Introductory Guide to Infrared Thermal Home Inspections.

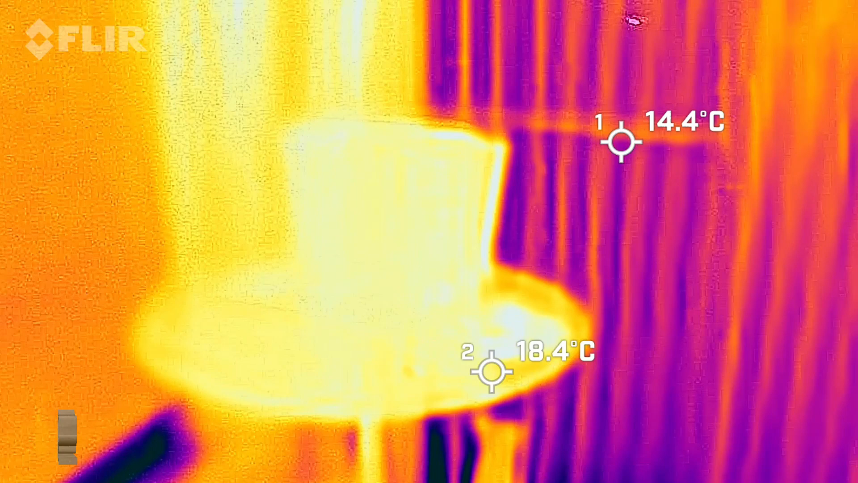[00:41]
They only show the temperature readings from an object in a color gradient form. Three, does it show everything perfectly?
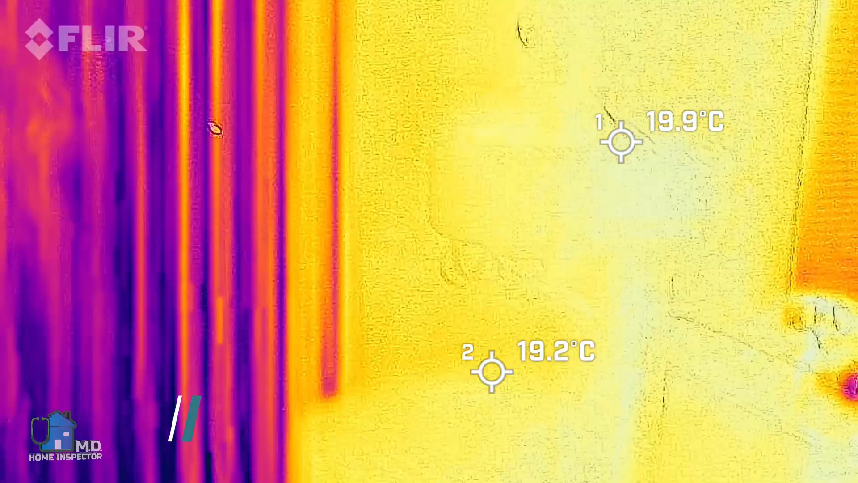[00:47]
No. If you are doing a home inspection with an IR thermal camera you cannot see every problem in a house.
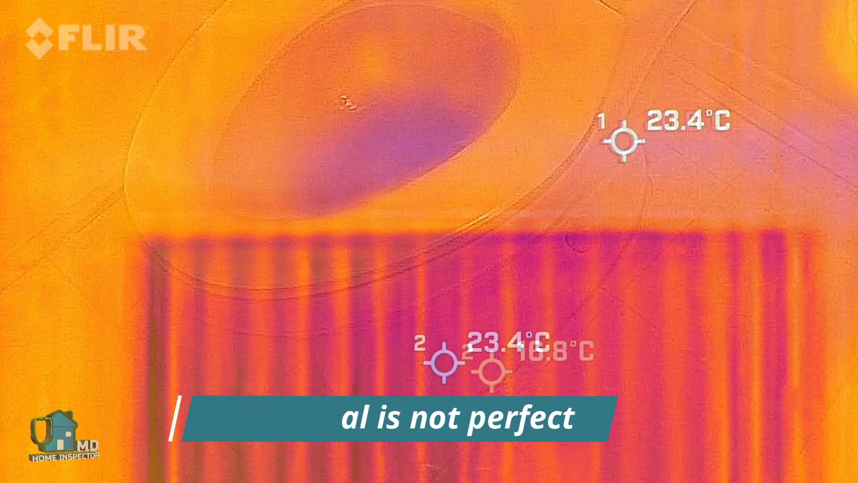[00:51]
IR thermal cameras do not see moisture directly.
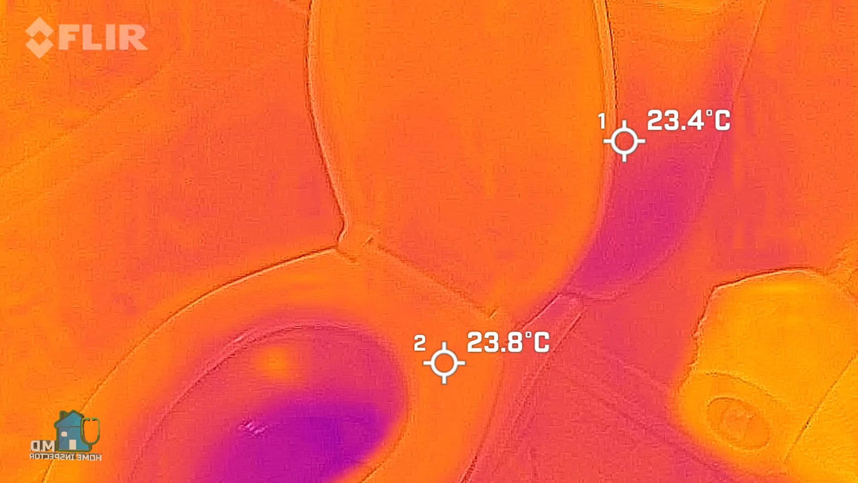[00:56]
You need a moisture meter in order to confirm the presence of moisture.
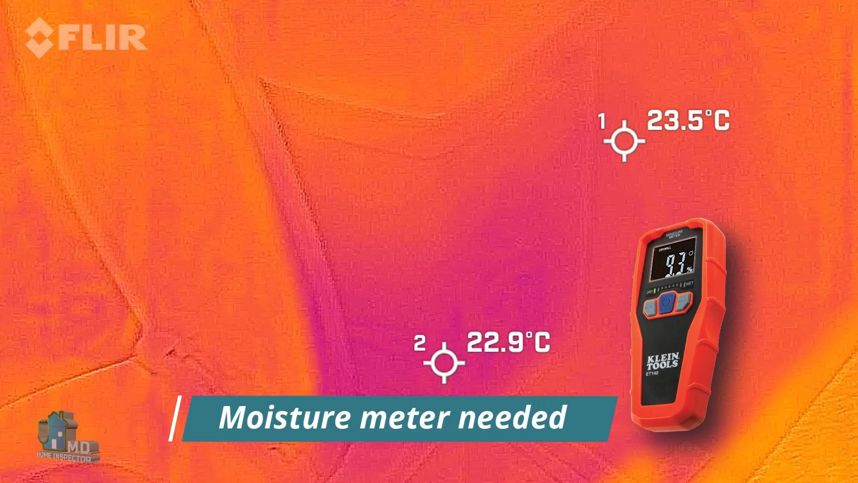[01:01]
IR cameras can only provide clues. That's important, clues.
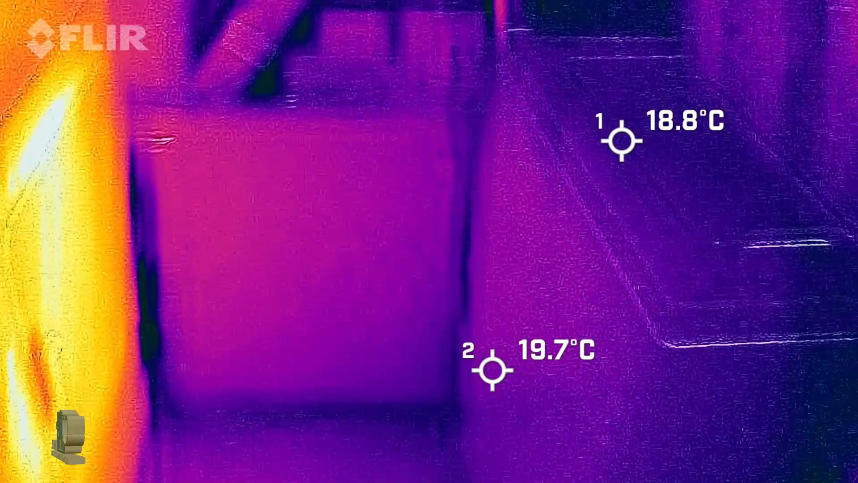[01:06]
It does not see cold or hot air. It only provides clues to its presence.
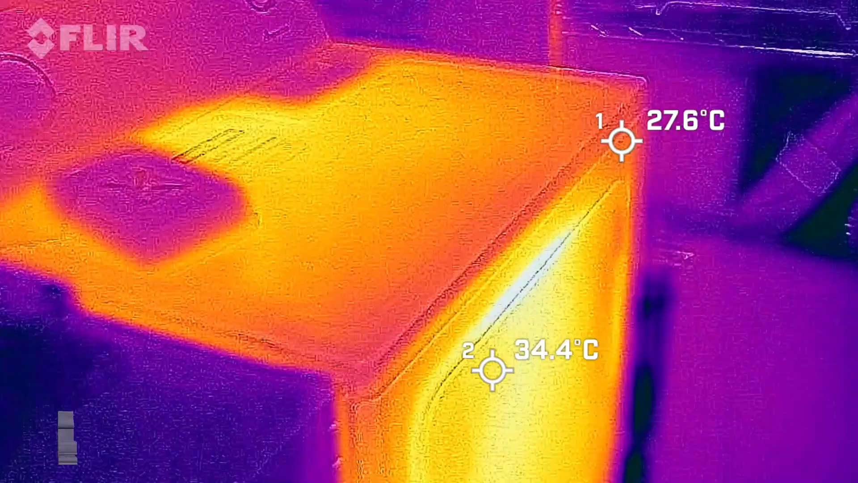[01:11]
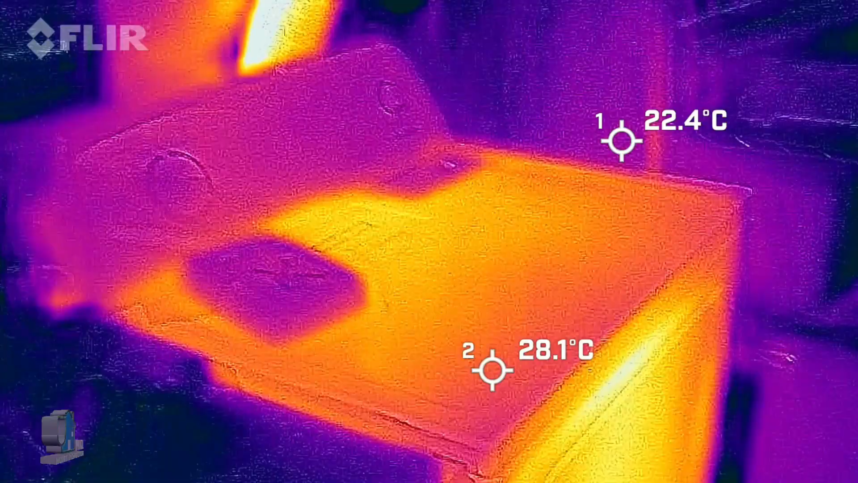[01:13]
Some materials, such as glass, can deceive an IR camera by reflecting heat from other sources.
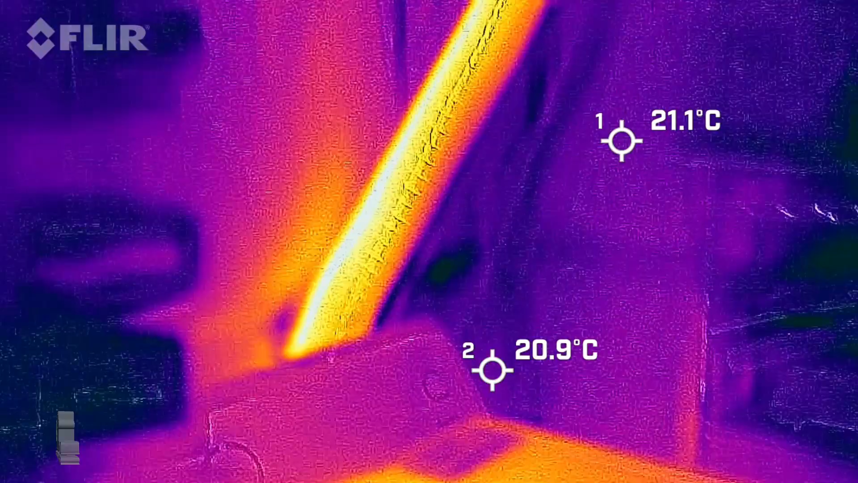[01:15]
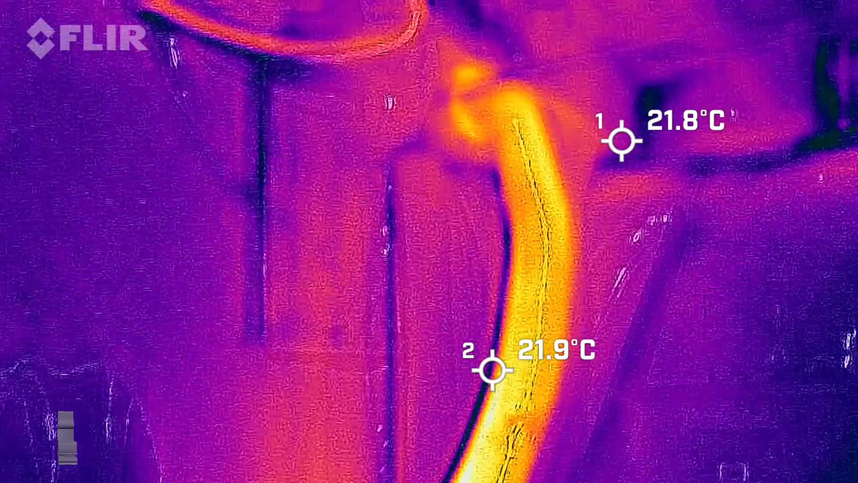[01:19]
Shiny metals may show up as a hot signature even if it's not.
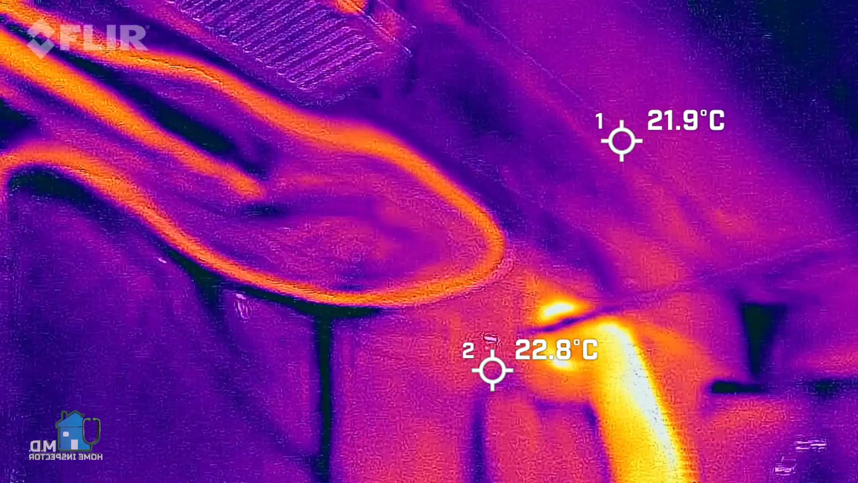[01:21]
So what does an infrared thermal camera do?
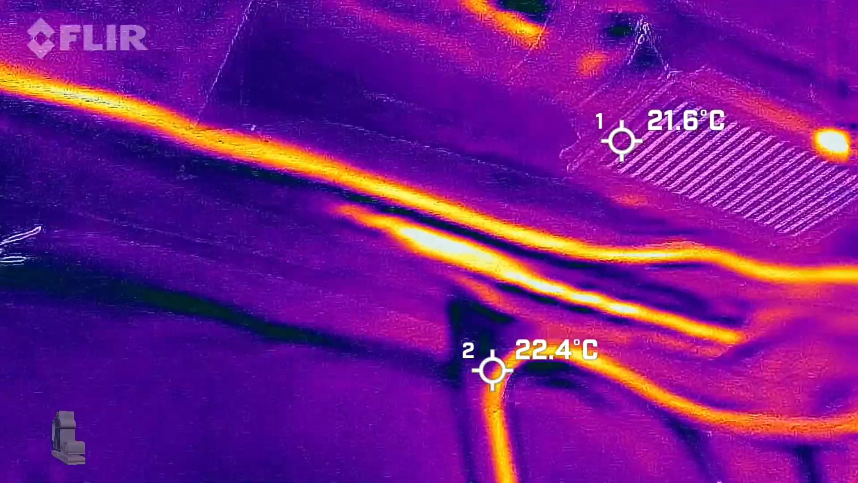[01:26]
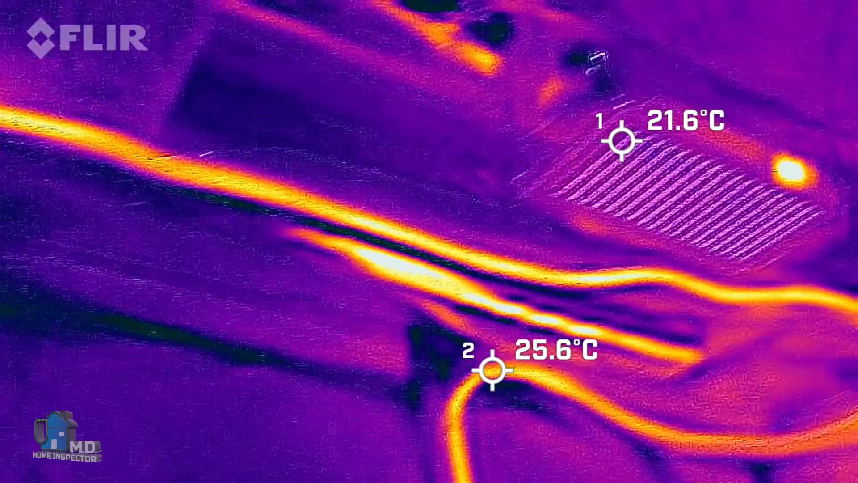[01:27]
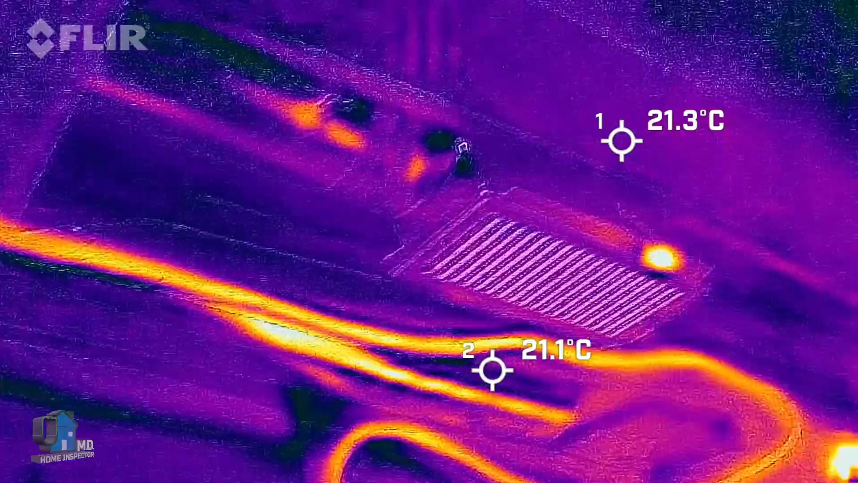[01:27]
Well, basically materials give off infrared radiation all the time.
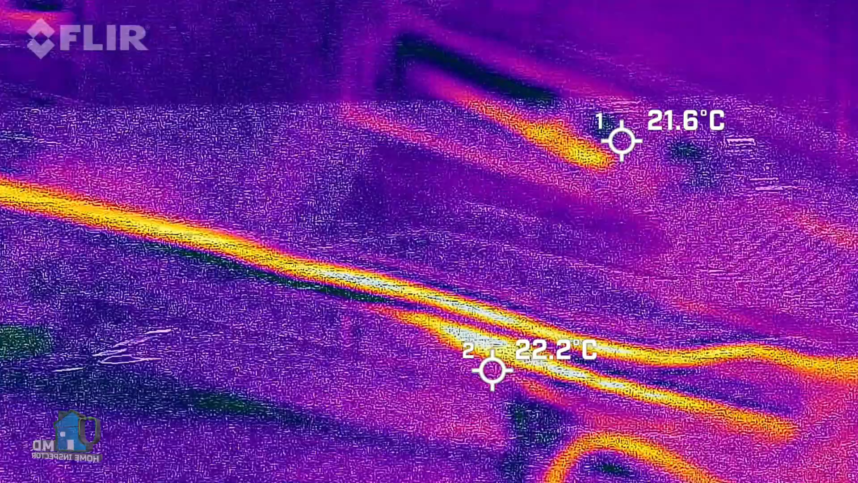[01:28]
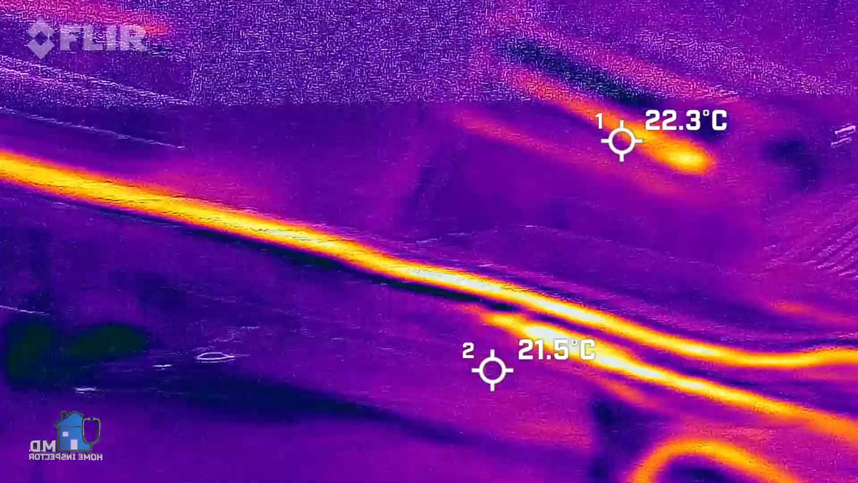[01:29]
We don't see it, we don't feel it.
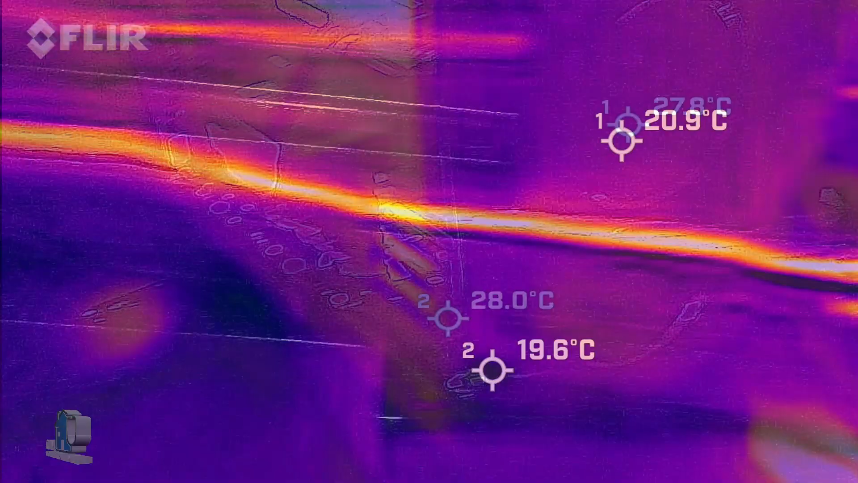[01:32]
It doesn't harm anyone.
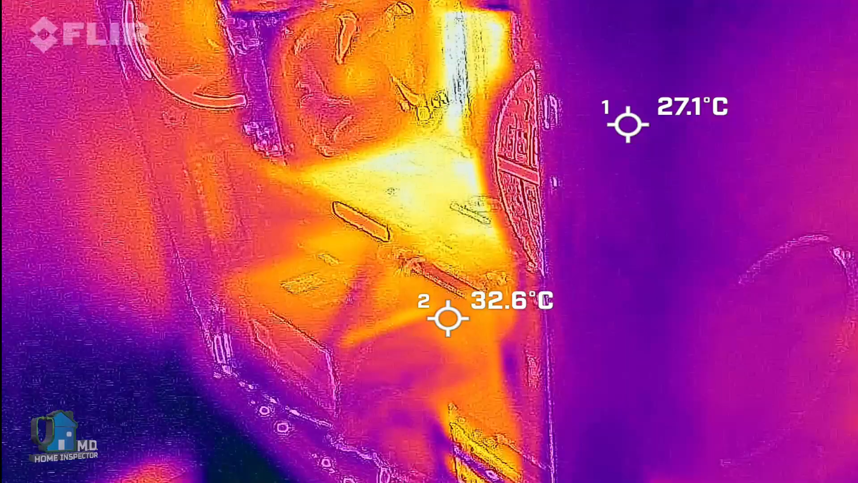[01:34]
Infrared thermal cameras just receive infrared radiation